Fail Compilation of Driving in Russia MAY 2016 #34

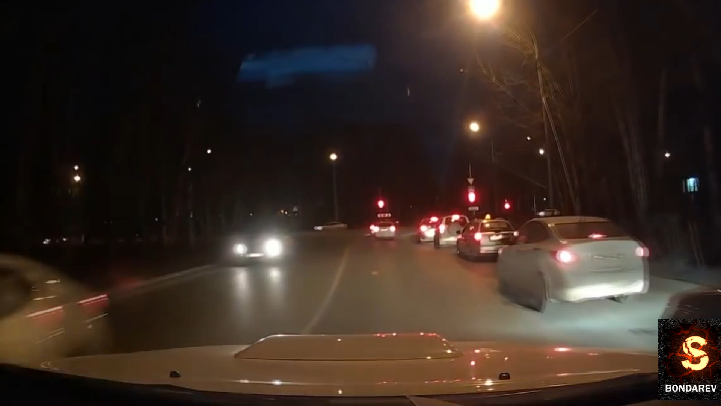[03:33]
Просто еще и штраф оплачиваю, еще и с комиссией. Двойная выгода. Оба-на! Что натворила? Ты на тормоз нажми. Ой, ну смотри, назад сдает некоторые. Так, у нас видеорегистратор есть? Есть, у нас видеорегистратор, ага. Так...